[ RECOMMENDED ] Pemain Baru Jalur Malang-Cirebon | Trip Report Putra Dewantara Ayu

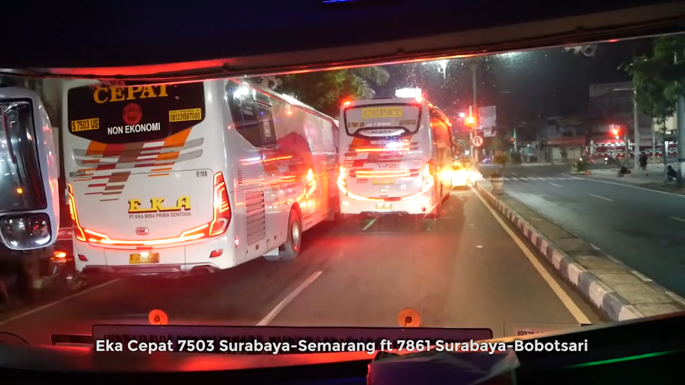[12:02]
Iya, itu mau kiri nggak nutut sama ada truk depannya.